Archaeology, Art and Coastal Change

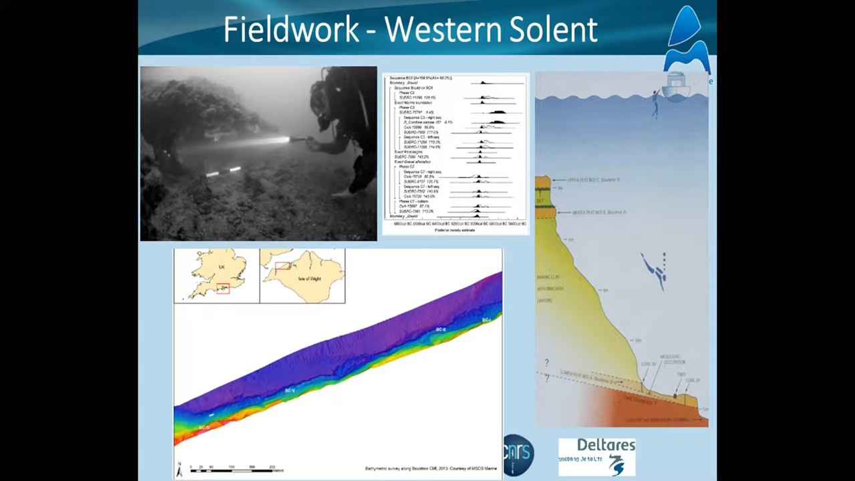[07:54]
And so we looked at this site in the Western Solent in Boldencliff, and you can find archaeological occupation 8,000 years ago. So the sea came in, flooded the site, and what we have, this is the site in the seabed in 11 metres of water, just down here. We can look at the sea came in, flooded the site, and covered it in sediment. So we can look at that old land surface, we can look at the response of humans to the sea coming in.